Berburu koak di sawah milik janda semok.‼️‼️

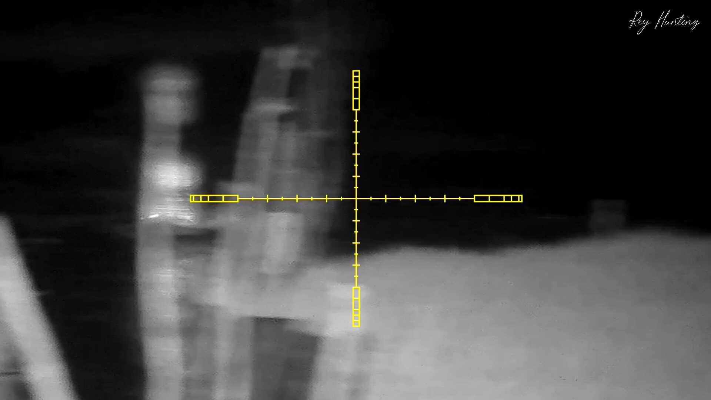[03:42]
Guys, poin pertama ada 2 ekor tadi.
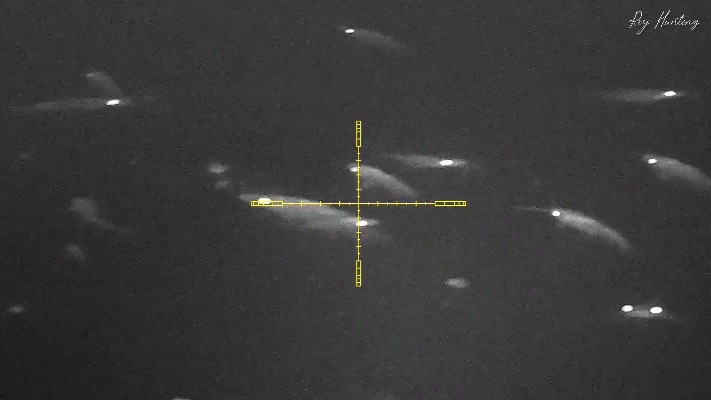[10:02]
ayo iki gede iki memang nyari iki